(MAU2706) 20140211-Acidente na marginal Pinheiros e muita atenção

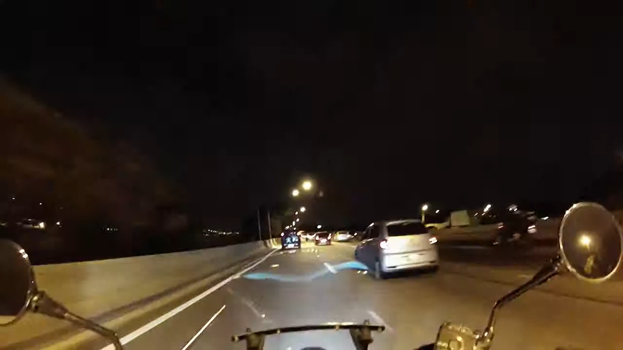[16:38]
Falou num vídeo essa semana que esse trecho aqui continua perigoso, hein, galera? Esse trecho da marginal, fiquem espertos. É um trecho que continua tendo muito assalto. Então, olho no retrovisor e pau na máquina. Não deem bobeira.
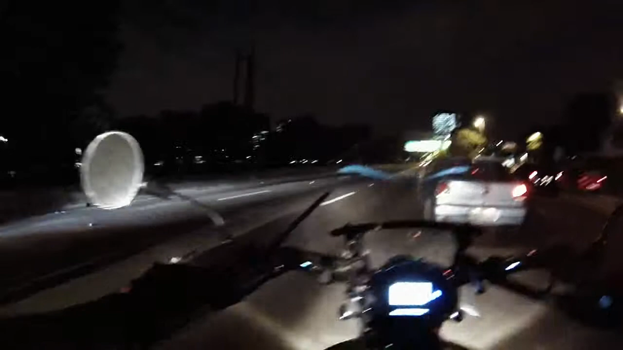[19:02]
Pô, irmão. Tá vendo, né? É foda, meu. Puta que pariu. A gente fica louco com essas coisas, meu. Falta de atenção.
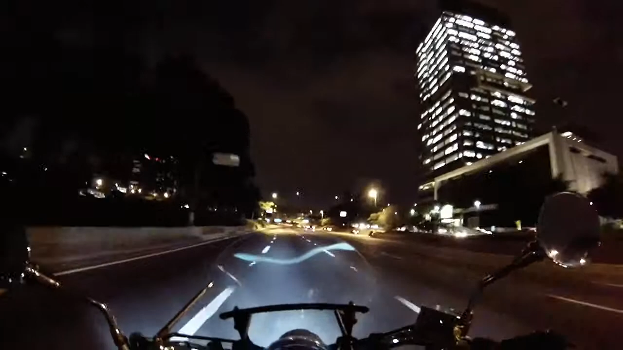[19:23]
Imprudência. Complicado. Graças a Deus tá tudo bem com o cara. Graças a Deus tá tudo bem. O cara tá inteiro. Até a moto achei que tava bem inteiro também.
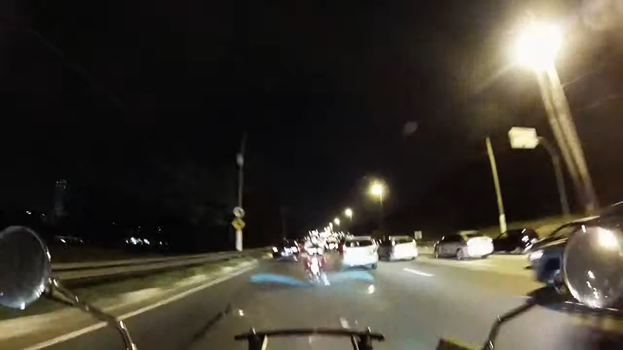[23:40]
Ali, o que que tá rolando?